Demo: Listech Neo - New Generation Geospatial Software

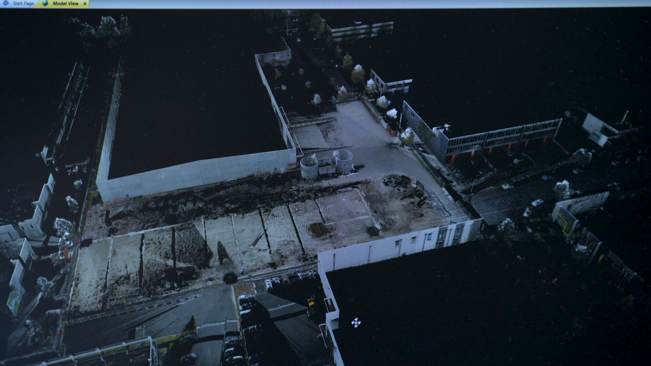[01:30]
And we also support many different effects so for example we could show this point cloud showing the intensity of each of the points.